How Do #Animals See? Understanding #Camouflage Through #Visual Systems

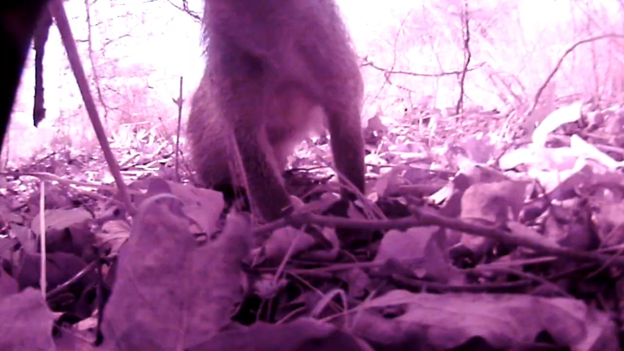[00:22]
or these banded mongooses which were caught on our motion-triggered cameras.
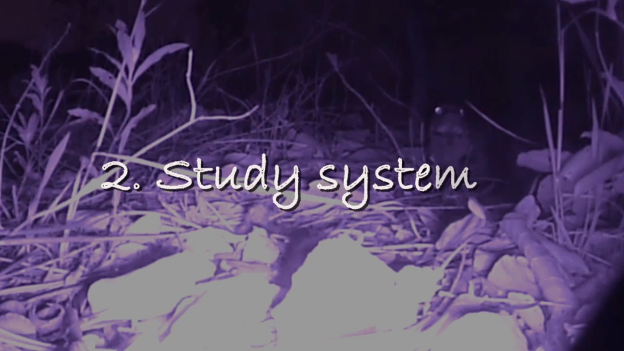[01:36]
We use ground nesting birds as our study system.
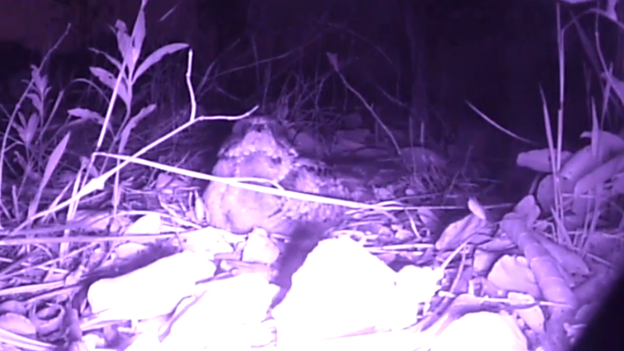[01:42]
These birds rely on camouflage to survive,
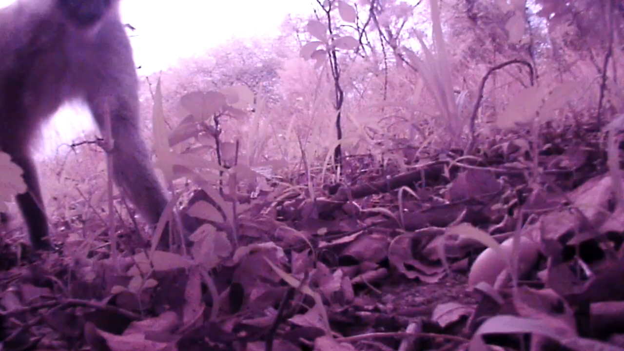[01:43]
because they nest out in the open, where a host of natural predators, like this cheeky burbot monkey, try to find and eat their eggs.
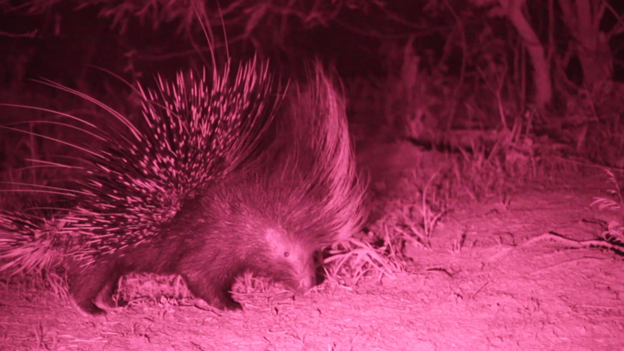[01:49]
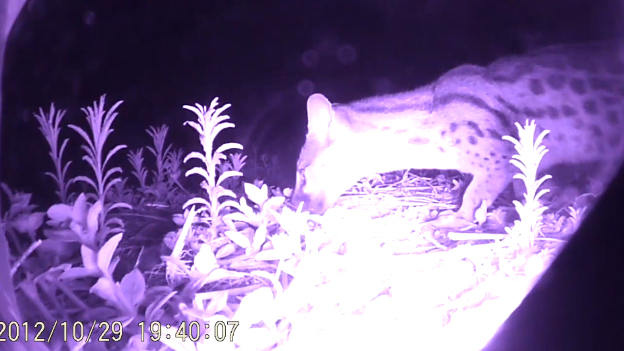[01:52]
We set up these cameras and captured this amazing footage to find out what the birds' natural predators were.
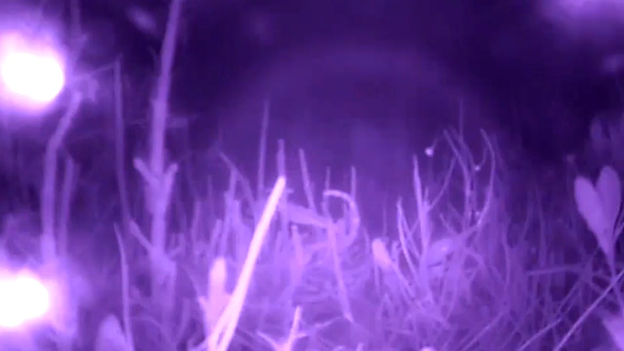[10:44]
And, of course, the cameras ended up being attacked and disturbed on numerous occasions.